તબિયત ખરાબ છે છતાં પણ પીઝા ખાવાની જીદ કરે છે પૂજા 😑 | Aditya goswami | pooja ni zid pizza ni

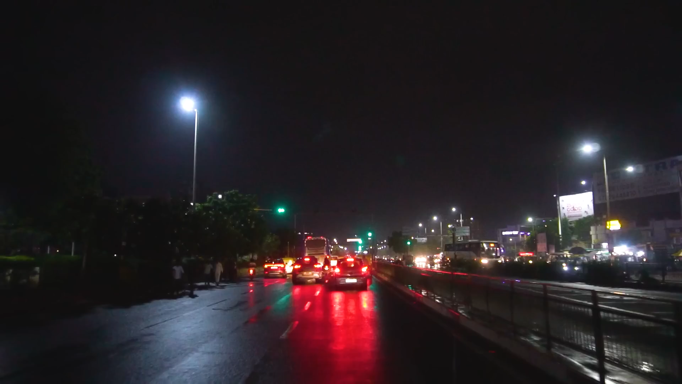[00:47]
તો ફેમિલી અમે લોકો અત્યારે આવ્યા છે બહાર, અહીંયા બધે કર્ણાવતી ને એ બાજુ એક્સપ્રેસ હાઈવે.